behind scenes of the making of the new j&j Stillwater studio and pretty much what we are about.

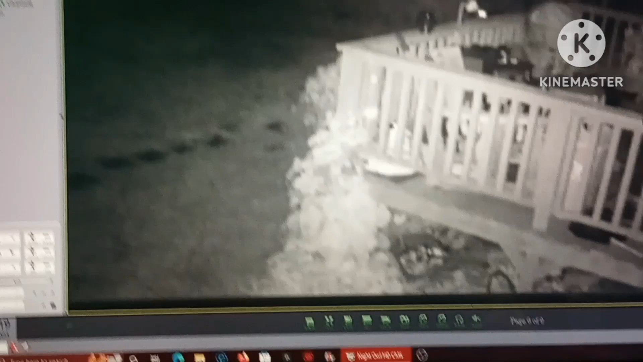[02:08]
Here's the porch Here at the studio Here's the bird cam The sky cam
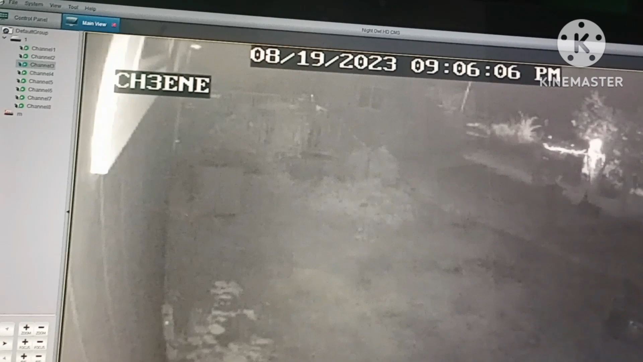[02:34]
Film hd I think that's hd I think that's hd is it?
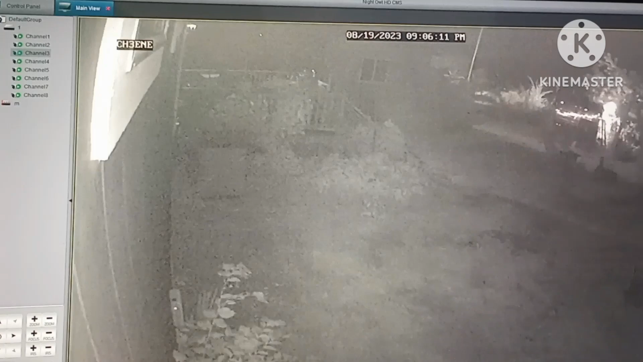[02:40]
That's hd Yeah This right here is like a little workshop